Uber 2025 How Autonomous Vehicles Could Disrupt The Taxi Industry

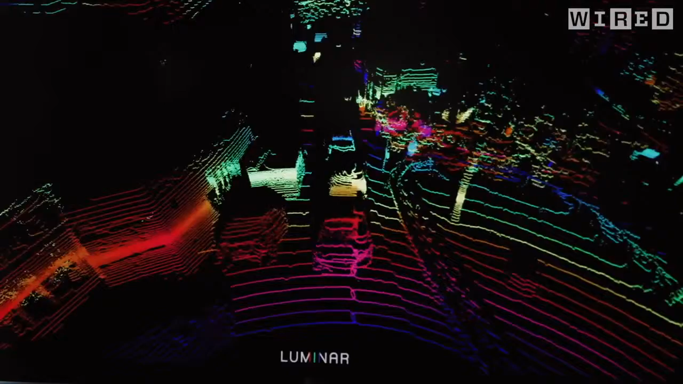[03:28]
By combining inputs from high-resolution sensors called LiDAR with real-time mapping data, self-driving cars today function well in small, geo-fenced areas.